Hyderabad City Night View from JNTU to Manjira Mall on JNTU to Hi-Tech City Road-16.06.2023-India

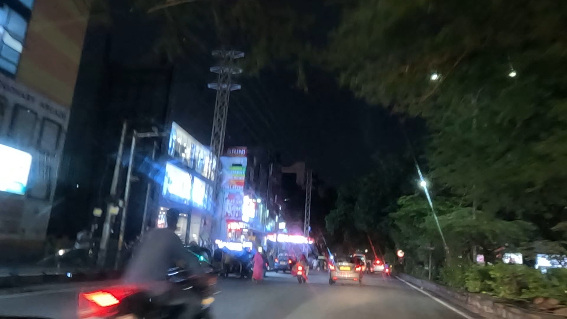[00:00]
JNTU to Manjira Mall present night view. On JNTU to Hitech City Road.